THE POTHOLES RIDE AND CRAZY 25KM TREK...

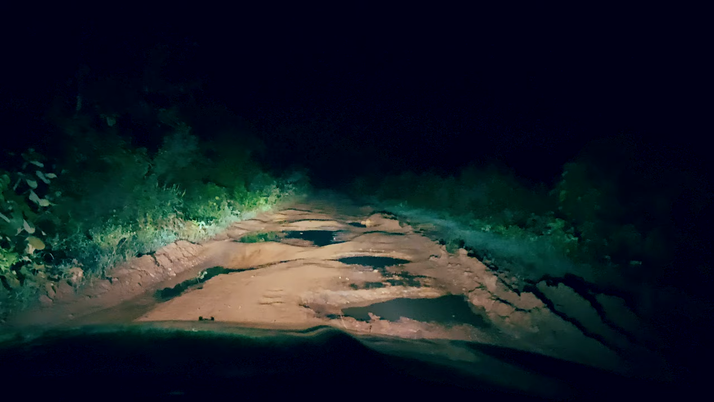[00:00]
आप ये खड़ों की हालत देखो यह तो अब चेक करने गया है कि क्या गाड़ी जा सकती है नहीं जा सकती है
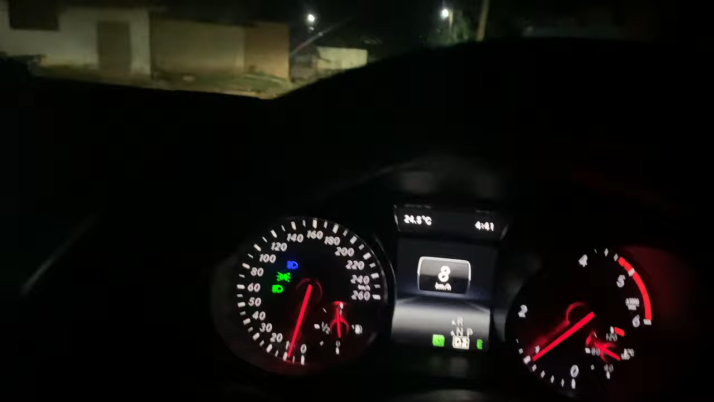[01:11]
तो अभी सुबह के हुए है चार और एक तालिस और आप जैसे की देख रहे हैं पूरा रोड पूरे गाओं के रोड में से जा रहे हैं और बहुत
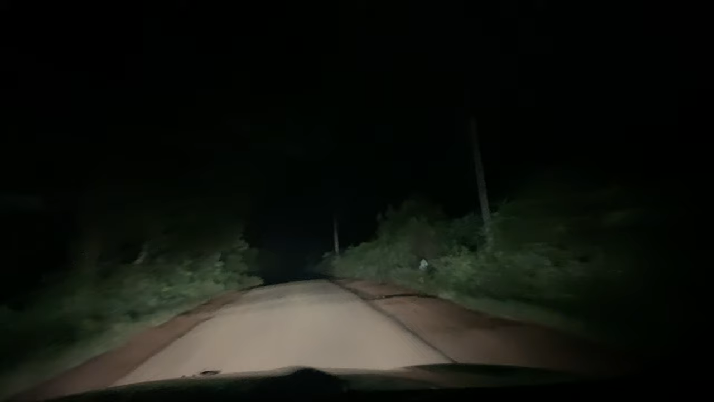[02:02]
कैसे तरीके से पहुंचाता है यह खड़ो की हालत देखो आप यह खड़ो की हालत देखो यह तपन अभी चेक करने गया है कि क्या गाड़ी